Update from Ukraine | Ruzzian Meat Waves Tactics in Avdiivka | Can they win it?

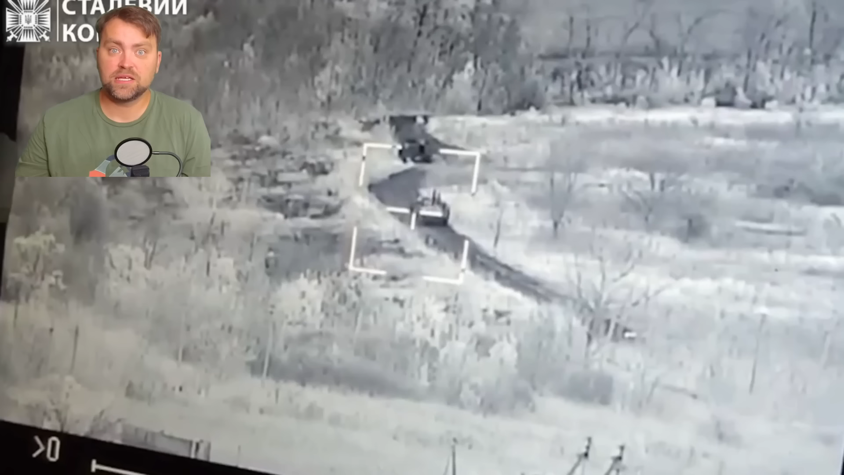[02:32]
it's been a while since we saw those iconic videos because mostly it was artillery and drone jab before now enemy wants to move forward and for that stugna is awesome on this picture we might see what the
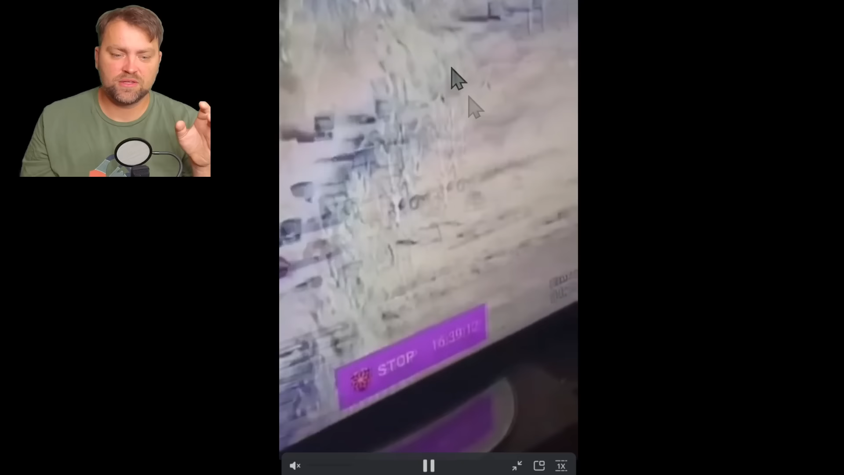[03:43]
those are the tracks from the world war ii which are made for the fort license i wonder why russia sent those to